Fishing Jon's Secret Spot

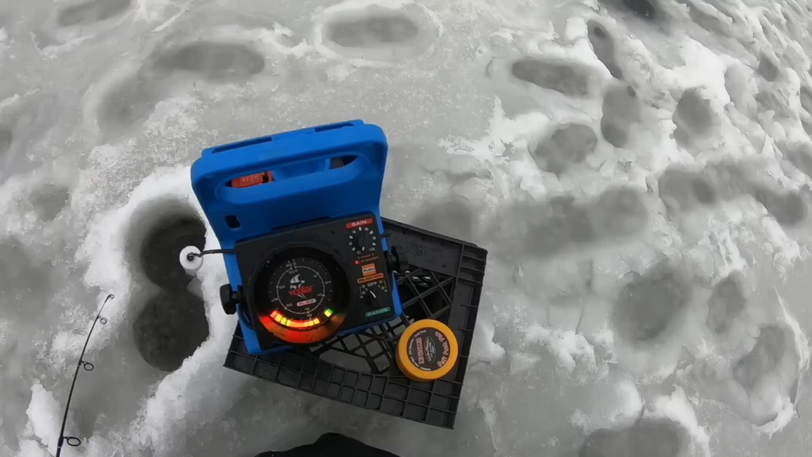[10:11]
i'm not i mean a foot or two off the bottom the good suspended mark i was just talking about quickly broke into nine little marks as soon as i dropped down there
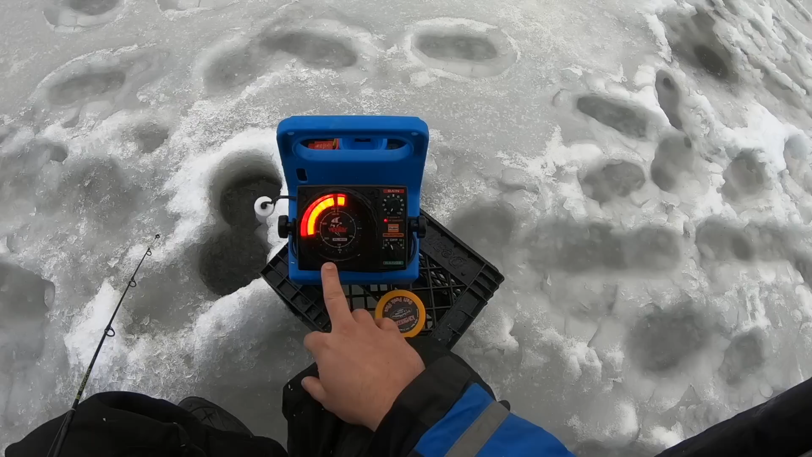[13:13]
the bigger fish will uh want it more oh yeah here's here they come in force